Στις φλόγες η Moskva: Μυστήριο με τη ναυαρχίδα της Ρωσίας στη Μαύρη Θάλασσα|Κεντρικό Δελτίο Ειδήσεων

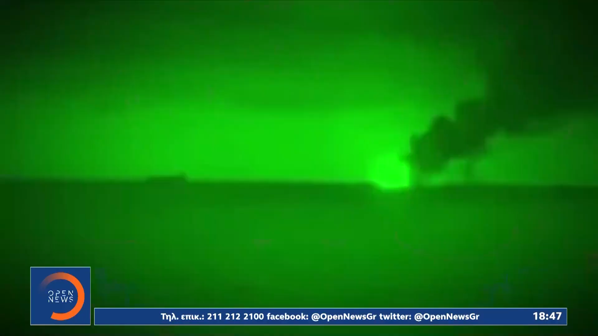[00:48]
Βίντεο που κάνει τον γύρο του διαδικτύου και μεταδίδει και το τουρκικό πρακτορείο ανατολού,